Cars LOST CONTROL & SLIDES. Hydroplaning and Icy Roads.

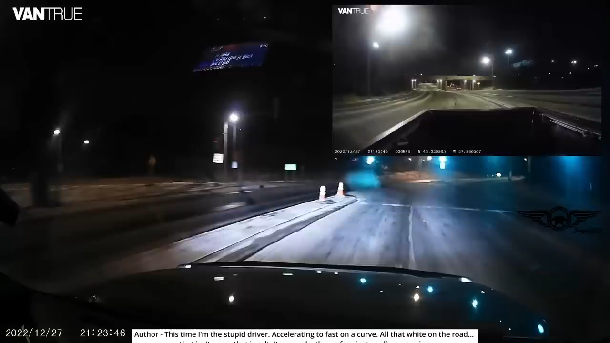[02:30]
This time, I'm the stupid driver. Accelerating too fast on a curve. All that white on the road, that isn't snow. That is salt. It can make the surface just as slippery as ice.